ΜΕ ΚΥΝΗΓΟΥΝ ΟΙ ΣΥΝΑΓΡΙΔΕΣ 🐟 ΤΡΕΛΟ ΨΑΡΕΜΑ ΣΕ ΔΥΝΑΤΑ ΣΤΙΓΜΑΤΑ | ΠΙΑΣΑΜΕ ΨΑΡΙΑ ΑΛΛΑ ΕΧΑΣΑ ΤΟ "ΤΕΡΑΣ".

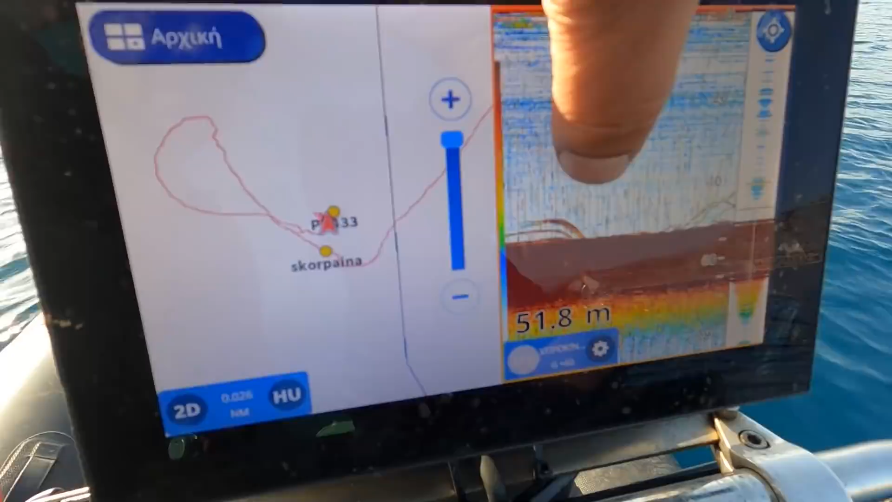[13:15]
On screen: depth 51.8 m
συναγρίδες τα ψάρια να είναι από κάτω. Λίγο δυνατές για συναγρίδες. Μου κάνει τίποτα.
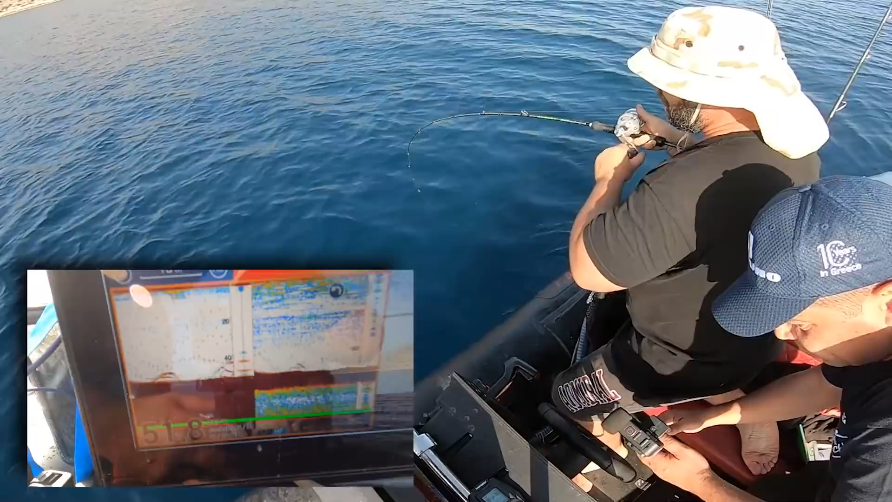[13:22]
Είναι και τα ψάρια από κάτω μας. Δυνατό ψάρι. Επειδή ήταν μεγάλη, η... εδώ είναι το ιστορικό, κατεβαίνει. Έχουν τα ψάρια να δούνε. Έκανε και τα κόλπα το Χριστόφορος.
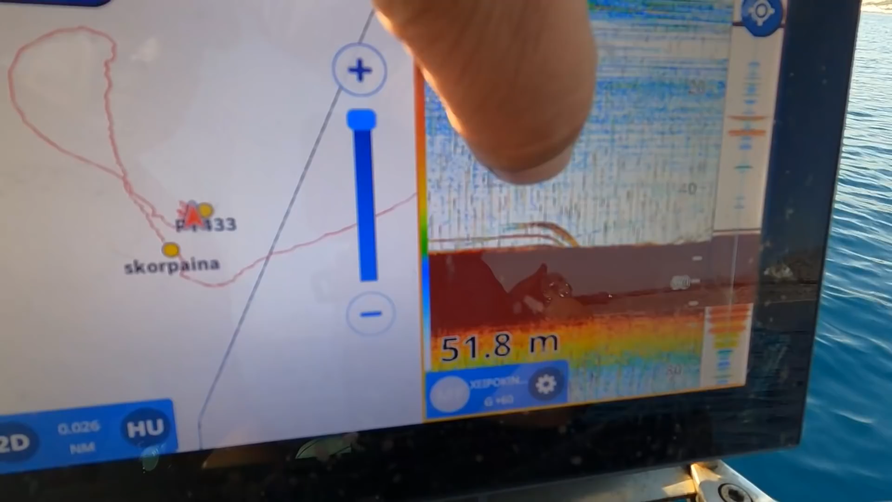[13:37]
On screen: depth 51.8 m
Ναι. Ότι είναι ψόφια σου πια, ότι είναι ζωντανή σου πια.
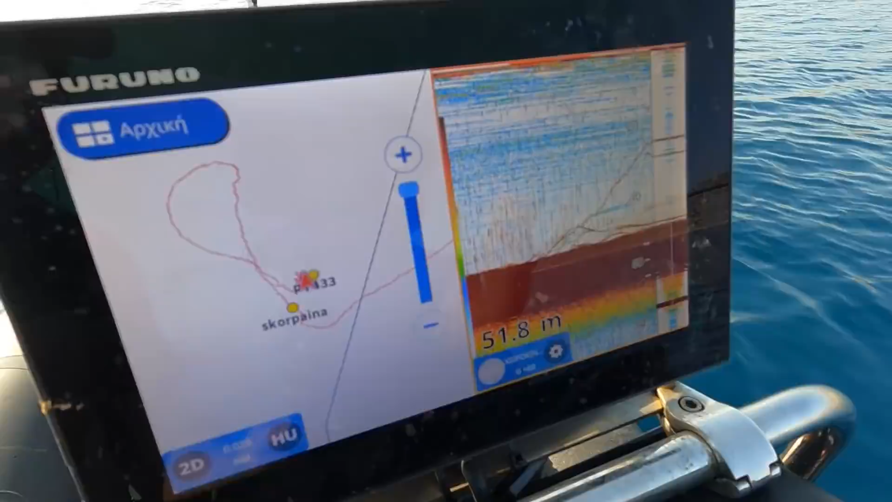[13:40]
On screen: depth 51.8 m
Εγώ τώρα μην τα λες αυτά. Κοίτα, κοίτα πως ανέβηκε το άλλο μαζί του. Εκεί, κοίτα, κοίτα πως ανέβηκε, κοίτα. Κοίτα, πως ανέβηκε μαζί του, το βλέπεις. Το βλέπεις που κατεβαίνει.
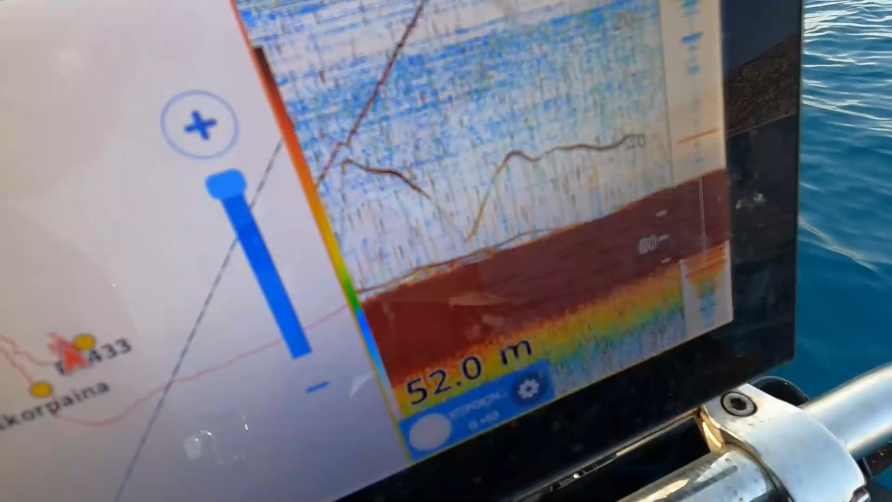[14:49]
On screen: depth 52.0 m
Το ψάρι που έφυγε. Ναι. Ψάχνει να βρει.
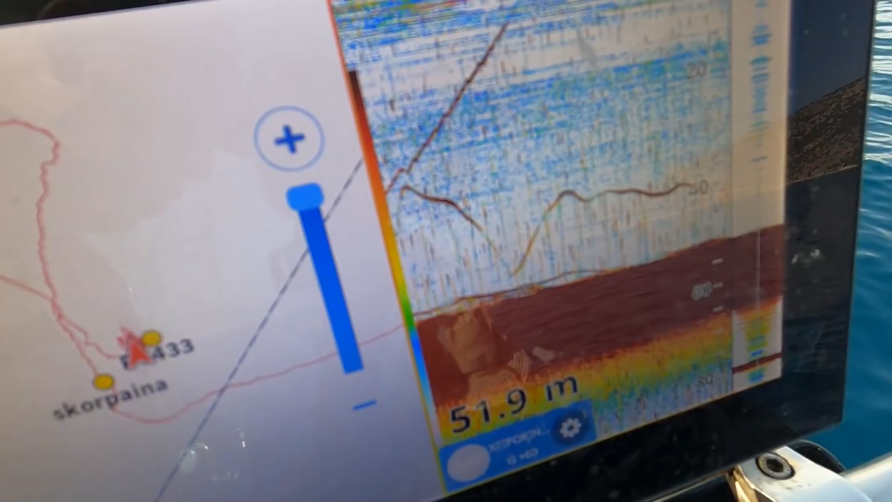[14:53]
On screen: depth 51.9 m
Να σου πω, φύγανε απολύματα σου πιάς. Κοίτα. Δεν ξέρω. Και τι, κάτι τρώει σαν αφρόστ. Στα μεσόνια. Λοιπόν.
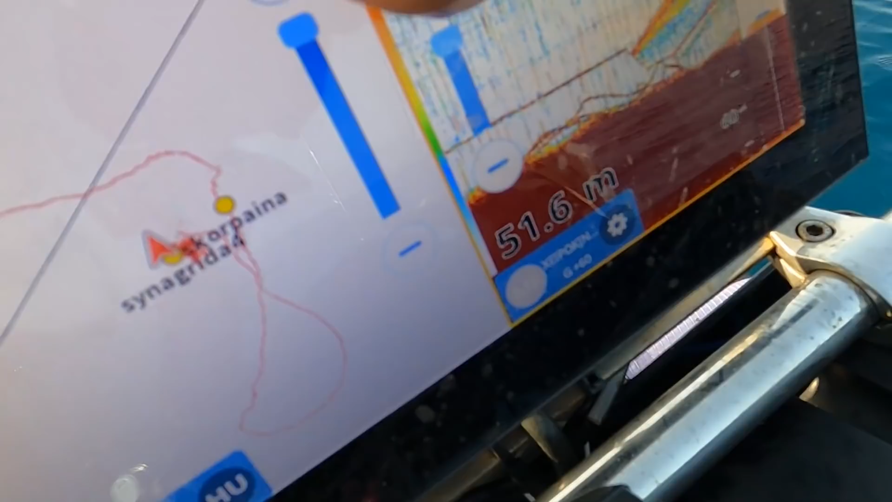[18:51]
On screen: depth 51.6 m
Τι μου έκανε εντύπωση τώρα. Ότι αυτό εδώ που βλέπουμε είναι ο αέρας που βγαίνει μέσα από τη σουπιά.
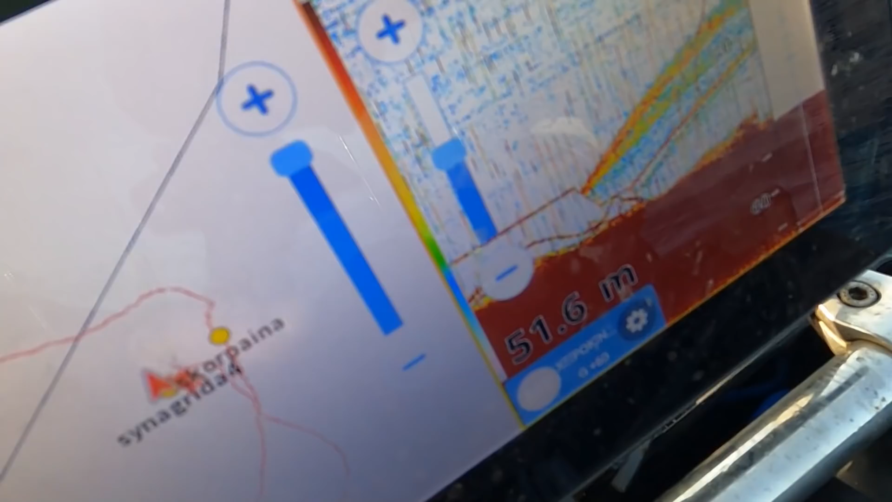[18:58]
On screen: depth 51.6 m
Εδώ βλέπει τα ψάρια και λέει ότι είναι φαγκρόπουλα.
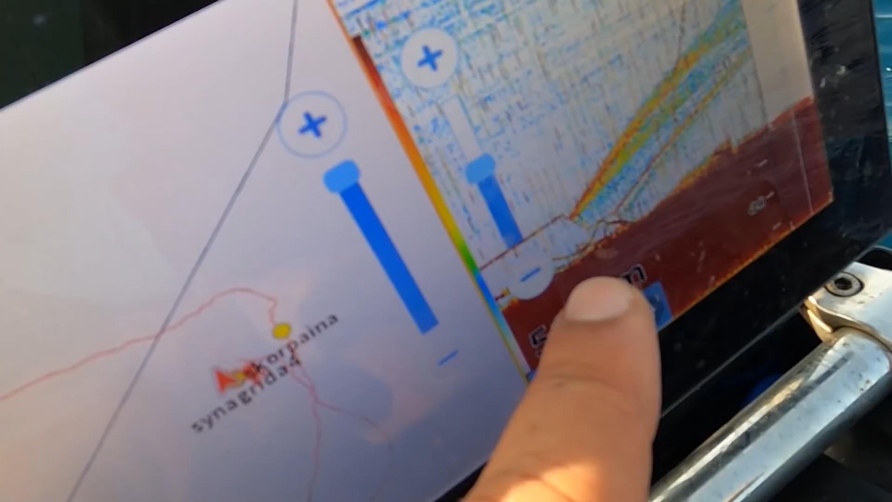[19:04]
Λοιπόν, έρχονται τα ψάρια να δούνε τι είναι, τα ίδια ψάρια και χτυπάει φαγκρόπουλο. Και βλέπουμε εδώ το ανέβασμα του ψαριού.
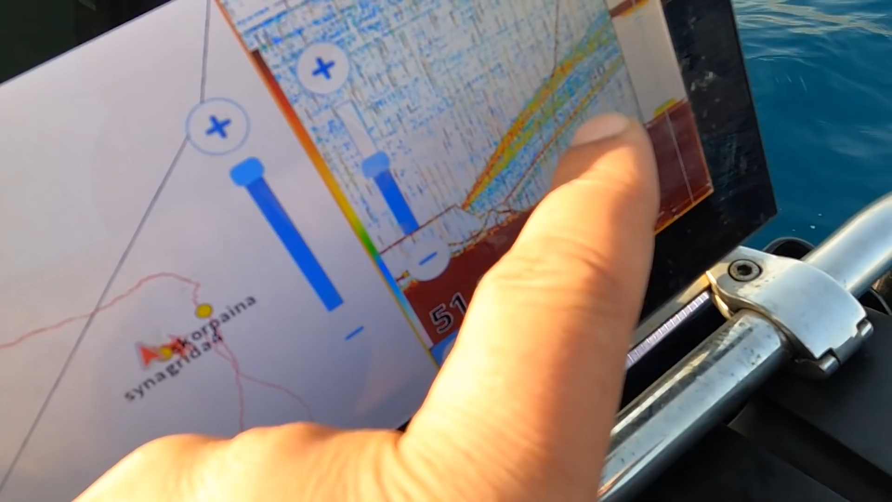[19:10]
Τώρα, εδώ ο αέρας της σουπιάς είναι κάτι εντυπωσιακό.
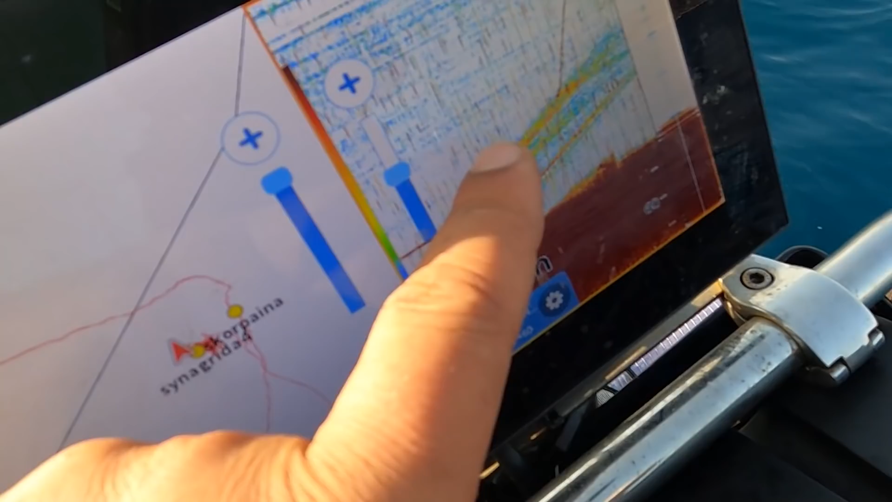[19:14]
Και εδώ ψηλά είναι ο αέρας από το ψάρι που έχει σκάσει το ψάρι.
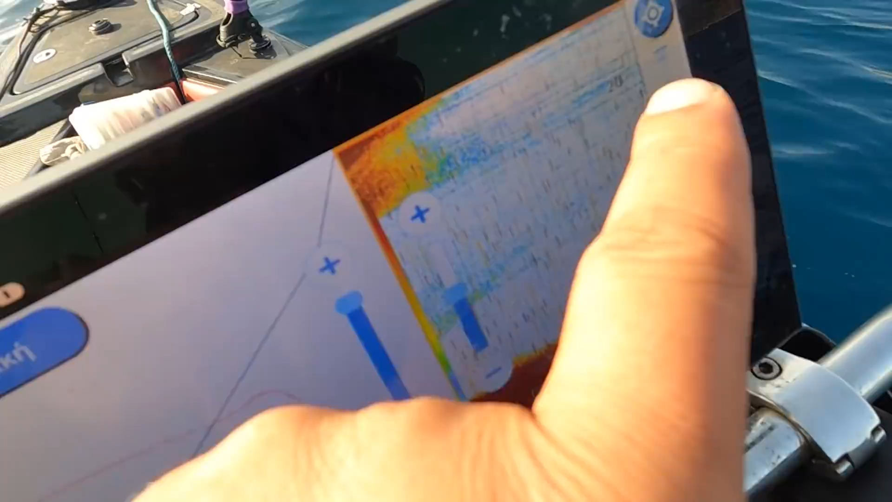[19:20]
Και για τον λόγο του αληθές, εδώ είναι το ψάρι.